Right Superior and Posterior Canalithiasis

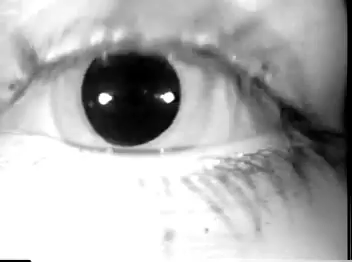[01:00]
And she has geotropic rotatory nystagmus toward the right ear. Toward the- the canthus. This is the left eye we're looking at.